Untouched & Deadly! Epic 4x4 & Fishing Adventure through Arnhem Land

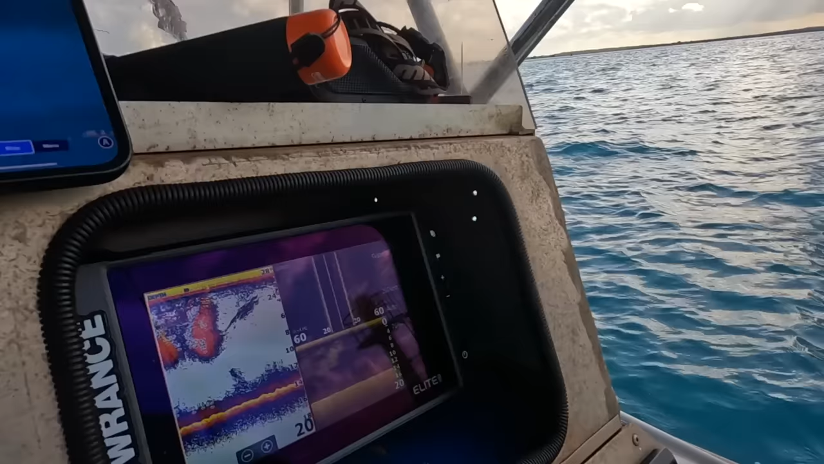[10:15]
And if you look on the sounder, that big blotch there, that's all bait.
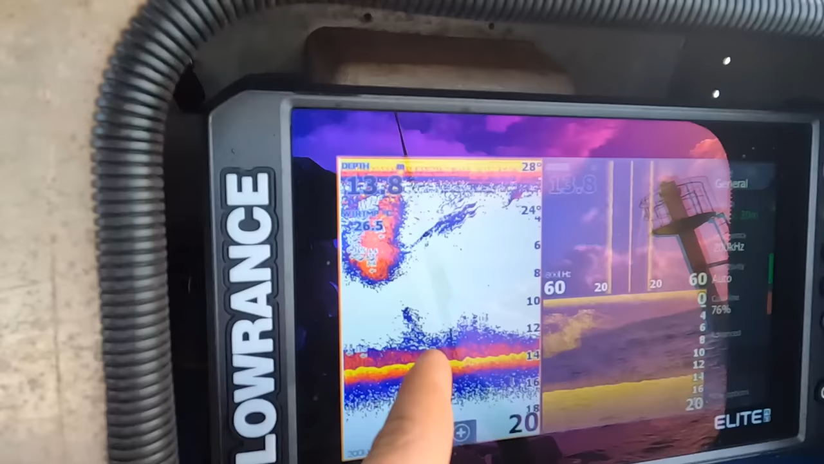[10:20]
So, and there's bait down below as well. So anyway, that's what we're doing.